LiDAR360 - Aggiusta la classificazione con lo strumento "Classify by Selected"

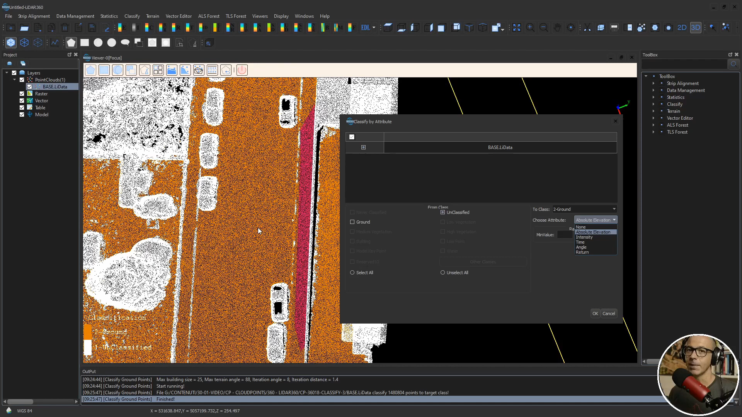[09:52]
Elevazione assoluta potrebbe essere interessante se tu avessi una selezione dove per qualche motivo ci sono anche delle piante. Tu puoi dirgli di mettere un filtro al valore minimo, al valore massimo dei punti che il software ti deve prendere per trasformarti in terreno. In questo caso ti potrebbe molto probabilmente lasciare fuori le piante. Io gli dico none, in questo caso lui se ne frega di ogni filtro, tutti i punti che sono qui dentro me li fa diventare ground.
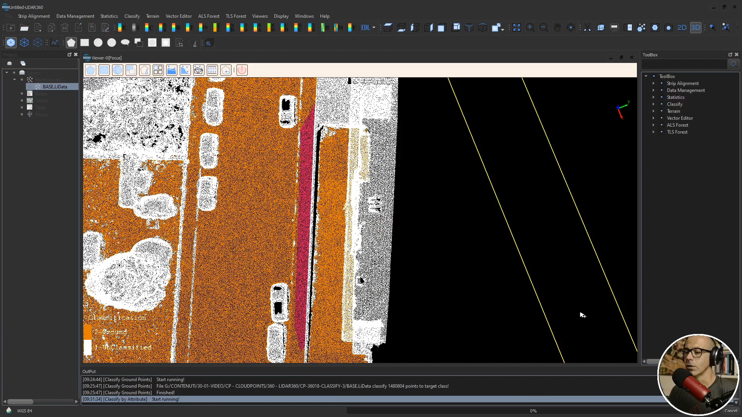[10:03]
Lancio il processo e tutti i punti che erano bianchi qui dentro ora sono diventati arancioni. Posso fare la stessa cosa per questi punti qua. Magari posso dare un'occhiata a che cosa è successo qui. Quindi passo alla visuale RGB. Anche questi sono punti del terreno. Quindi proviamo a vedere se riesco a fare un'unica selezione.
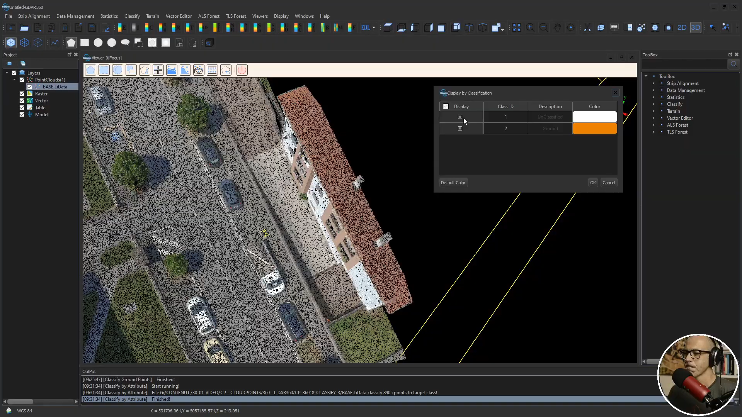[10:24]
Credo di no perché c'è una recensione in mezzo.
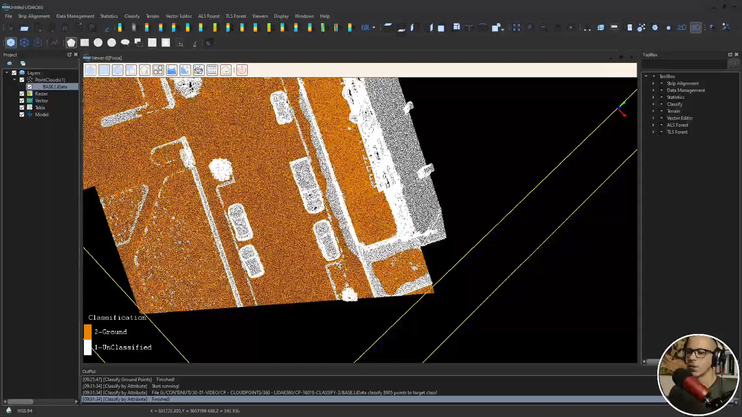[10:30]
Va bene, facciamo due. Allora faccio di nuovo la selezione poligonale. Di nuovo vado... Non ce la faremo. Quindi selezione poligonale. Ok. Seleziono i punti di questa fascia. Gli attribuisco di nuovo la classe ground. E poi vado a prendere quelle cose che sono qui dentro. Stando attento a non prendere il tetto. Vabbè, faccio una cosa abbastanza veloce. È chiaro che l'editing delle nuvole di punti richiede pazienza.
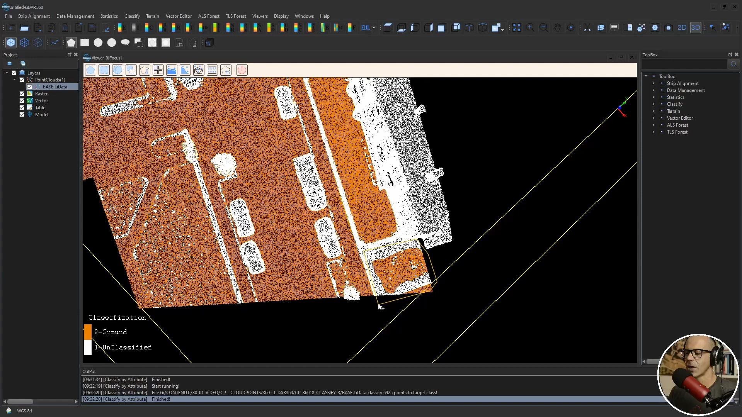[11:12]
Quindi richiede che... Richiede lavorare abbastanza... Con molta attenzione su quello che stai selezionando e con molta cura per poter fare delle selezioni efficaci o meglio per ottenere poi risultati efficaci.
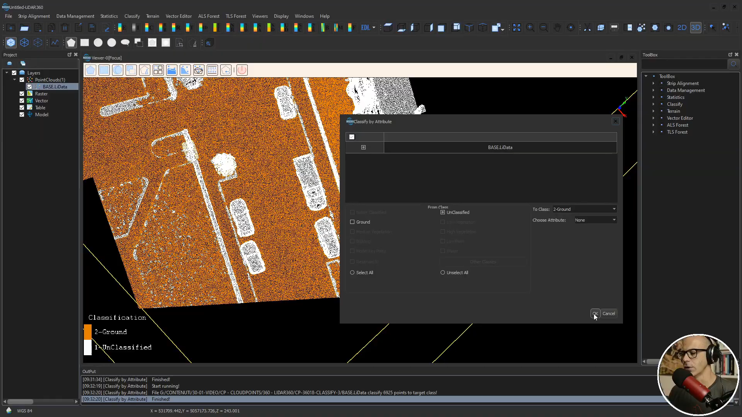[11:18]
Qui probabilmente ho messo dentro delle cose che non c'entravano. Infatti ho messo dentro questo muretto.
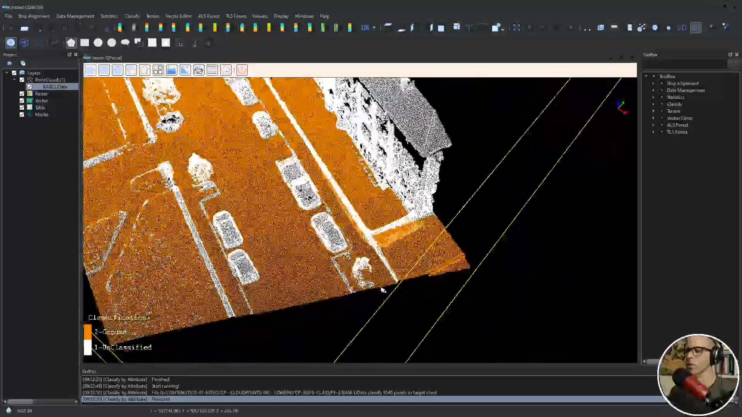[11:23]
Vabbè, comunque il concetto è questo. Hai la possibilità di intervenire manualmente sui punti della nuvola per cambiare la loro caratteristica da quello che il software
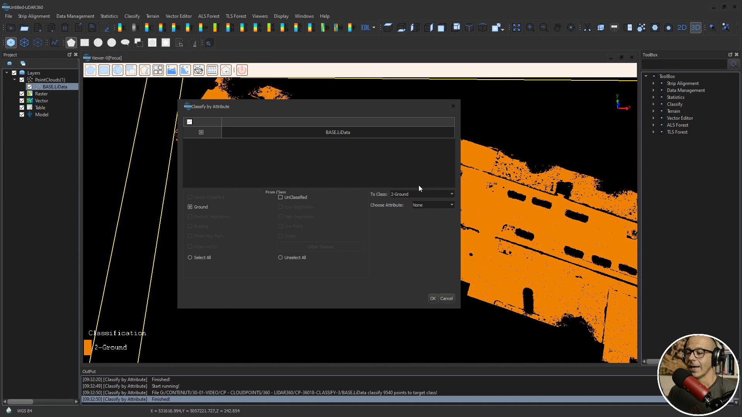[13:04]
vediamo che cosa succede lui mi dice from ground ok quindi posso fare una classificazione anche inversa quindi io prendo questi punti che lui mi ha classificato come ground dal ground li porto a unclassified e quindi gli dico ok questi
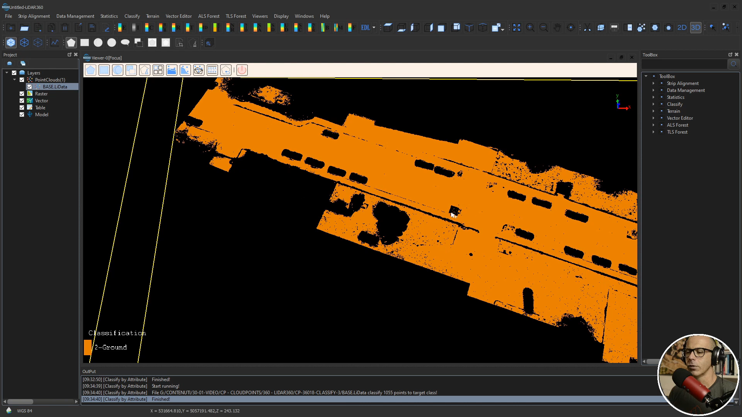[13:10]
punti me li ha tolti dalla visualizzazione perché in questo caso io gli ho fatto vedere soltanto gli ho chiesto di vedere soltanto la classificazione dei punti del terreno quindi avendo tolto questi punti la classificazione del terreno lui non me li fa più vedere posso andare avanti e provare a mettermi nelle viste che mi permettono di selezionare
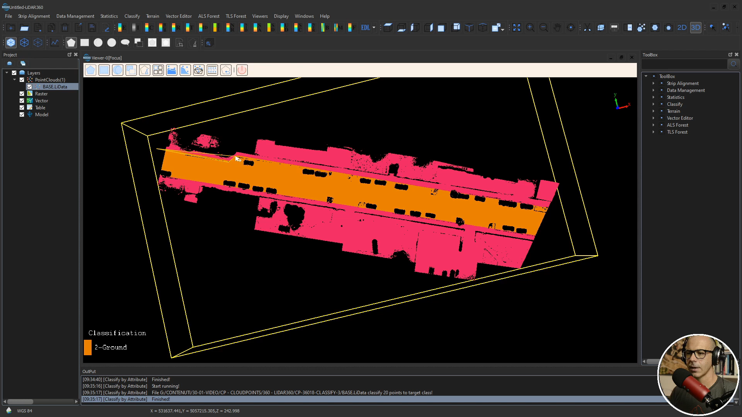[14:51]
diciamo hai sempre attivo lo strumento di aggiungere la selezione corrente ho fatto questo per esempio qua potrei prendere dentro questa zona che mi era un po' scappata ho fatto questo attivo il comando sbagliato attivo il comando di cambio della classificazione da punti del terreno a punti mai classificati
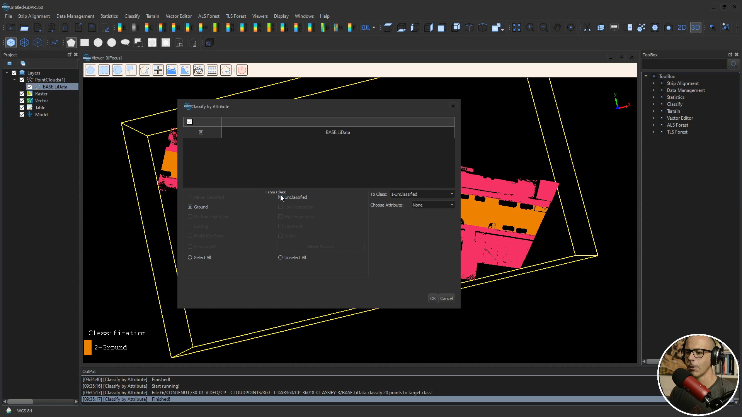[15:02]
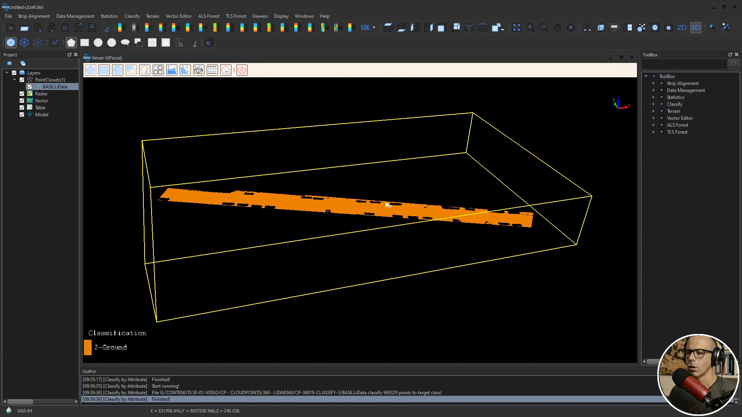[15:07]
e a questo punto mi è rimasto soltanto il terreno che è il terreno che serve a me in questo caso che è il terreno del manto stradale
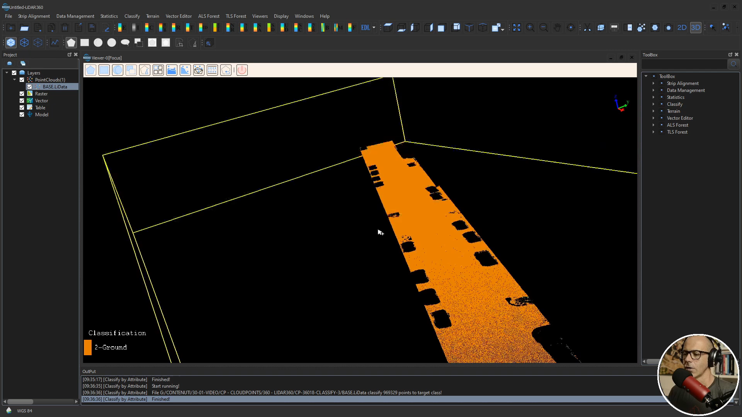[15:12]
questo è un processo volendo si possono ancora ripulire un po'
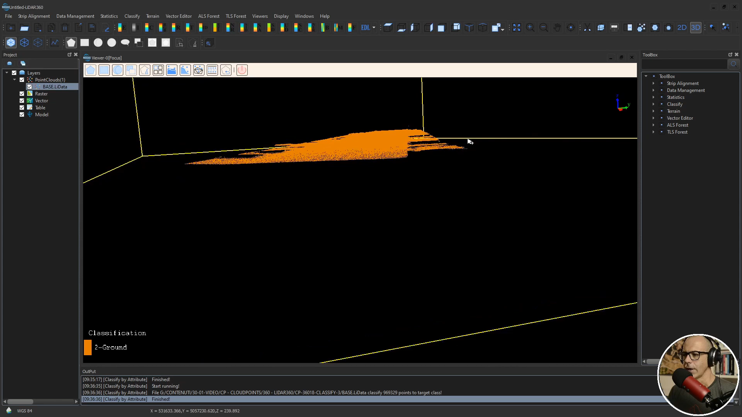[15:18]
si possono ancora ripulire un po' di punti che sono vedi che diciamo che c'è ancora un po' di rumore